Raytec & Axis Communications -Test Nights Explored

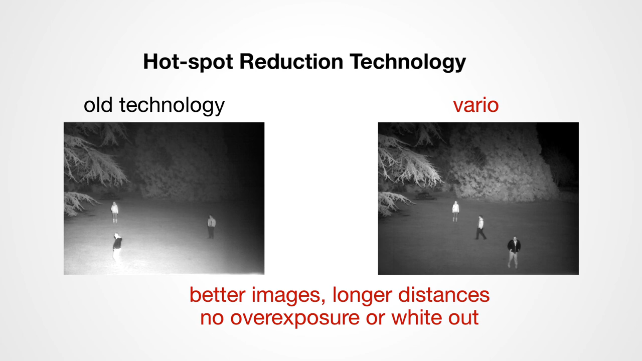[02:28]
so it gets extra light on scene where you need it so you get more power, more distance and you also get nice even spread of illumination.
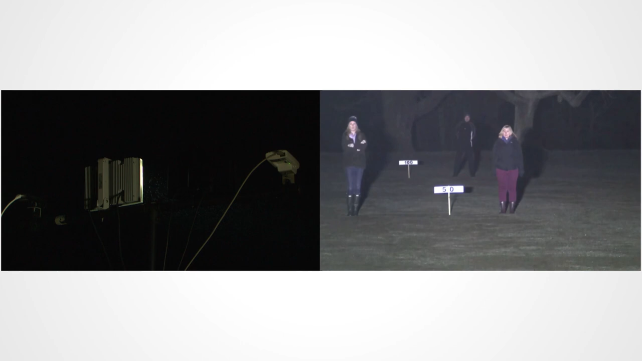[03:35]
detects that a potential intruder has entered the trigger zone. It vastly reduces the amount of power consumption over the cost of the year.
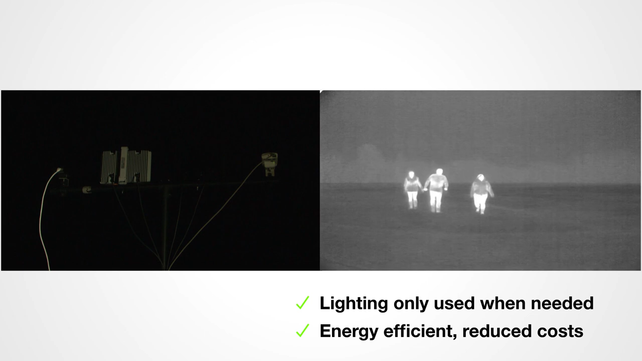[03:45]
This of course has a positive impact in cost reduction for the total ownership costs for the system but of course has a major benefit in terms of
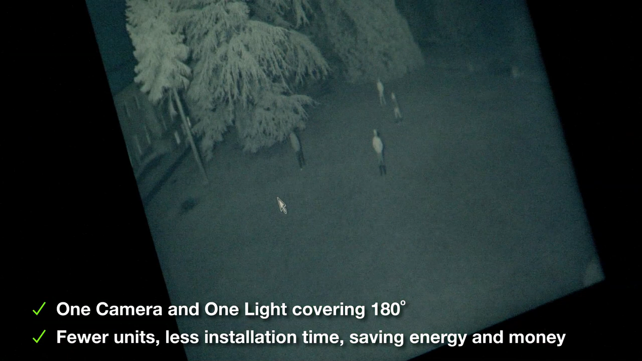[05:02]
Like Vario panoramic units feature hotspot reduction technology directing
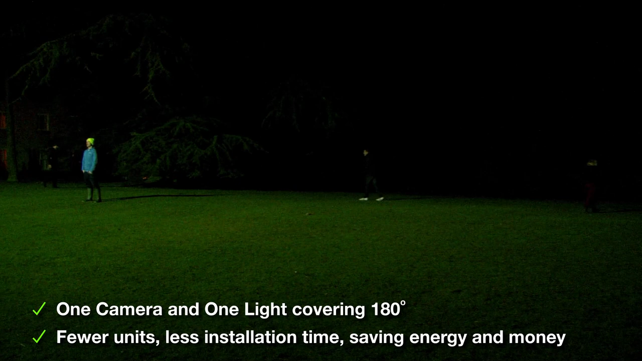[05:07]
the light where it is most needed to not only deliver longer illumination distances and minimize light
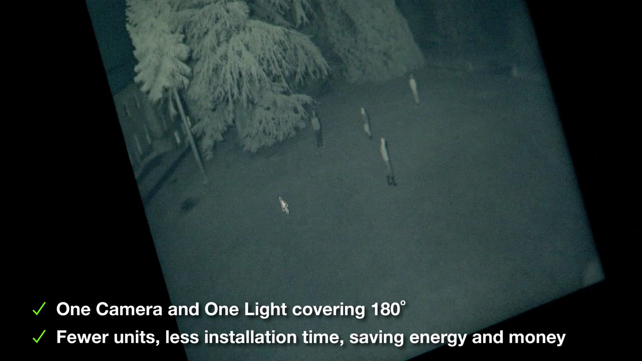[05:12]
waste but also to provide full scene coverage without hotspots caused by overexposure. Raytech's panoramic range also features the unique adaptive illumination feature available on many of areas of Raytech's product ranges.